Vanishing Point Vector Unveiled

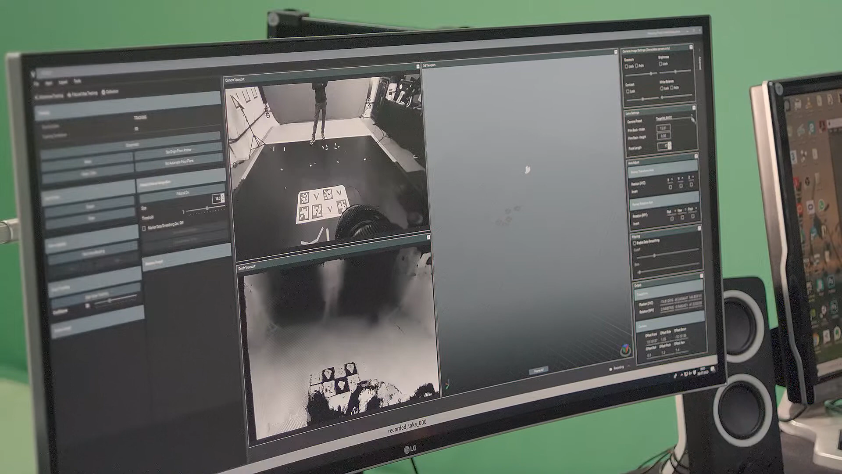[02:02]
Let's film back width and height and focal length. We have a drop down with a list of common camera types. If your camera's not in that list you can set new entries in here.
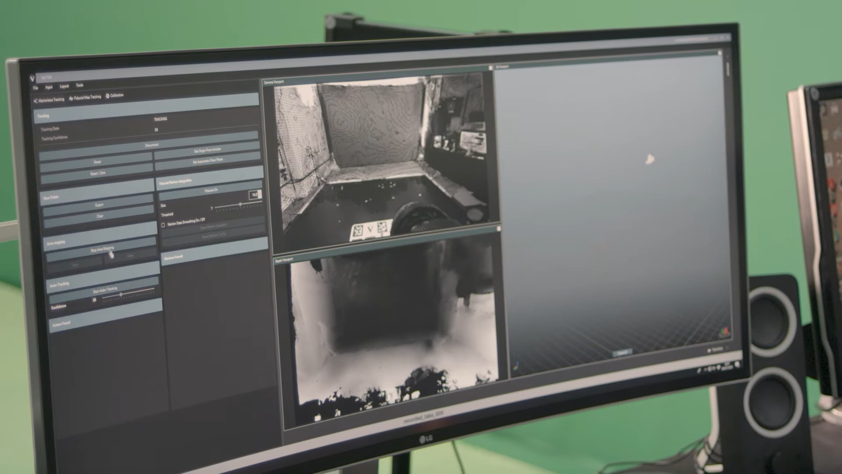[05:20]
We can then stop mapping. Save that file to an OBJ. With or without texture. Vector also tracks actor positions.
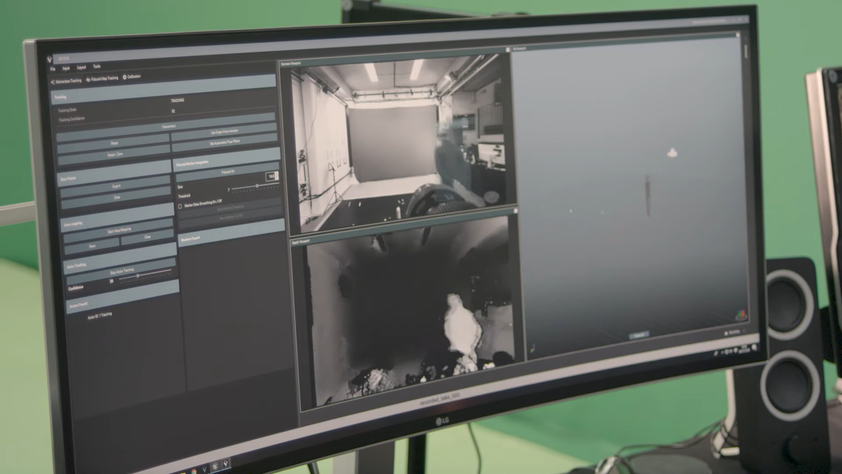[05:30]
When I start actor tracking, it will find a human in the scene. And track them in 3D space. Again, this data goes through into Unreal Engine.